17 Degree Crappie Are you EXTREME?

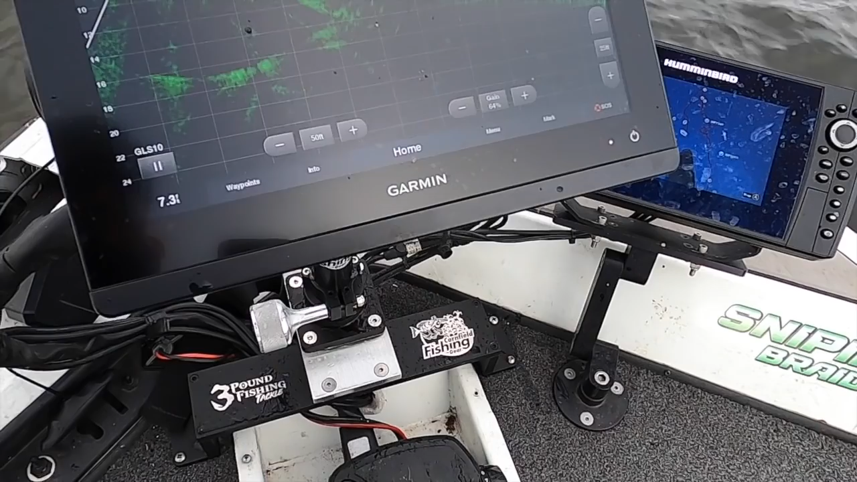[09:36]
All right. For those guys that just got to see it, that's what I'm fishing right there. Those fish are down there.
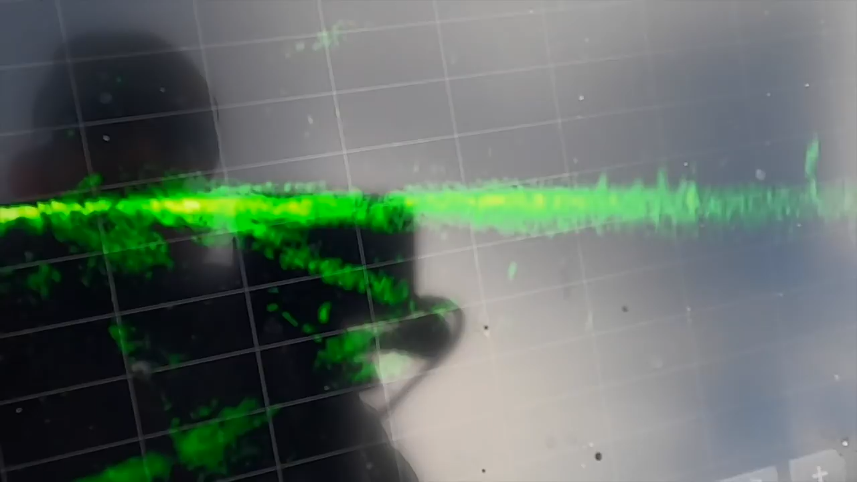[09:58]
If they're up there in the, uh, water column, more schooled up, especially if they're wiggly or faded, that means they're moving. They're not going to bite as much.
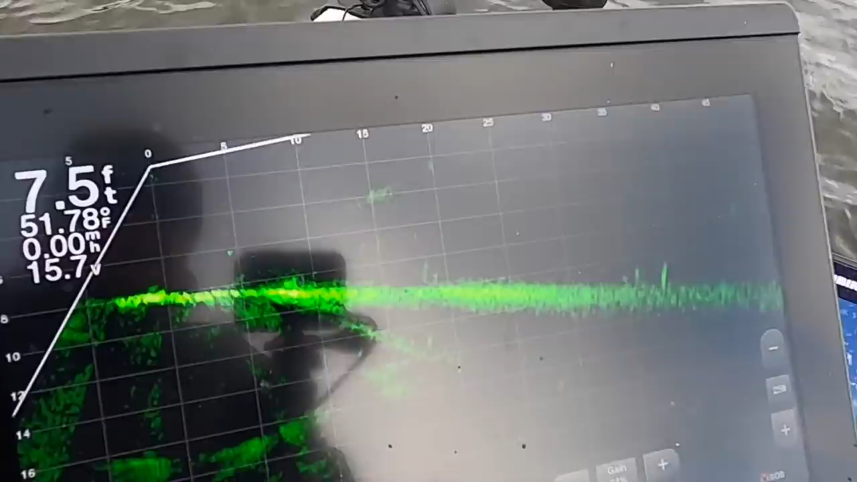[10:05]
On screen: depth 7.5 ft, water 51.78°F
So we're going to, I'll put you guys up real quick, see if how long this lasts.